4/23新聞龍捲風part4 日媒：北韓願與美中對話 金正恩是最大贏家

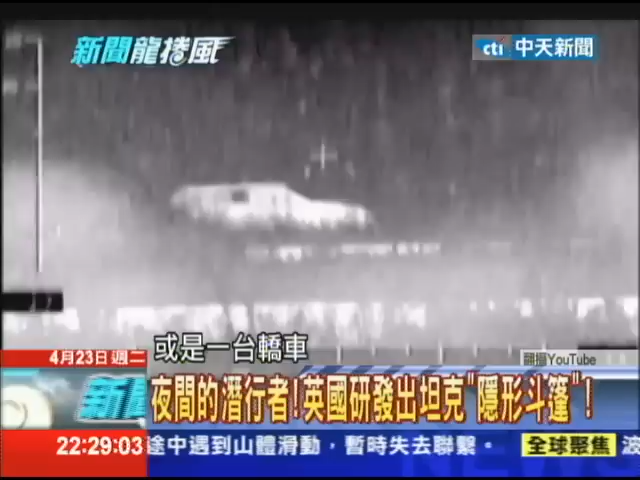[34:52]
这样子啊让敌方完全雷达或者甚至乌尸都看不见人家对你就完全完全没有办法反应了因为我看那头牛我用战车报答应该我热血像仪都看不到你了对啊这就是它厉害的地方为什么它是利用LED的显
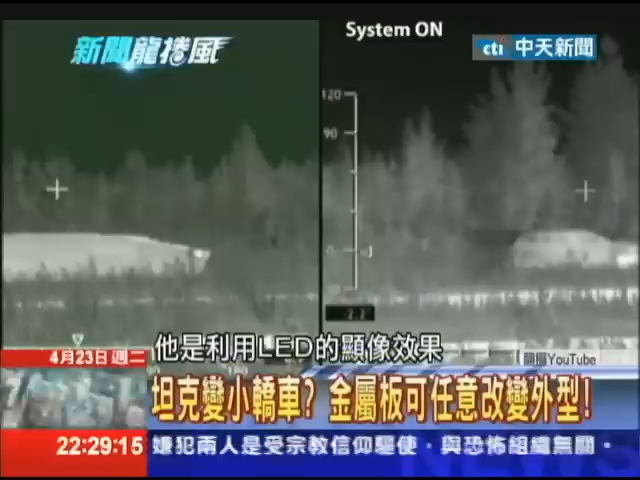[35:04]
像效果然后造成光线折射然后去转移成它希望让你看到的图像那当然一般的它会自动侦测当地的环境的地形然后
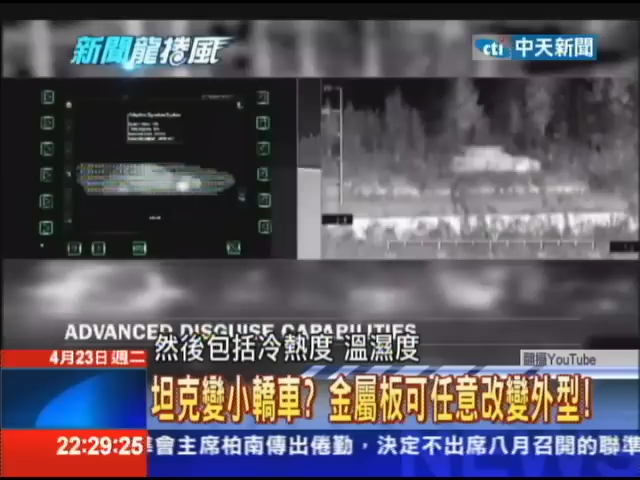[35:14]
包括冷热度温湿度然后它整个地形的
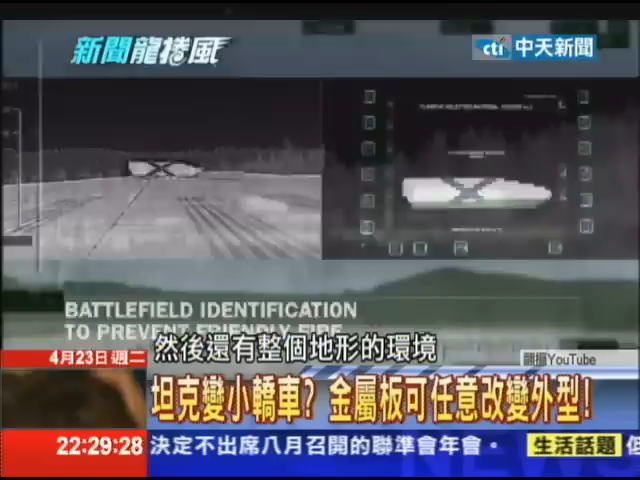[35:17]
环境它去做最好的伪装所以它可以隐藏在地形头让你看不出来那以前呢我们要做
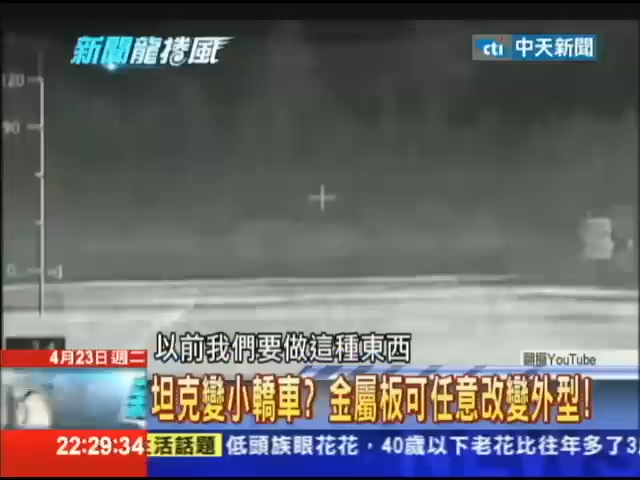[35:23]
这种东西呢因为它耗能太高然后相对体积太大我们没有办法做出来可是现在你知道吗现在我们也可以做到像一个